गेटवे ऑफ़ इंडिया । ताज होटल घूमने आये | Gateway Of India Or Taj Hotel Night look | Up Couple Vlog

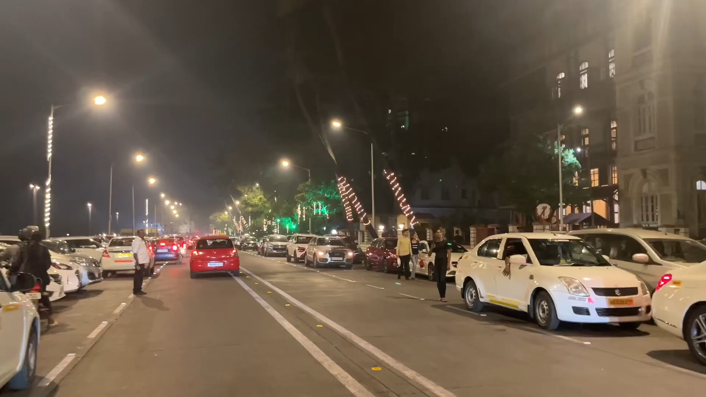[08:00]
ये देखिए गेट ऑफ इंडिया का, ये रात का लुक है और दिन का भी हम दिखाएंगे किसी दिन।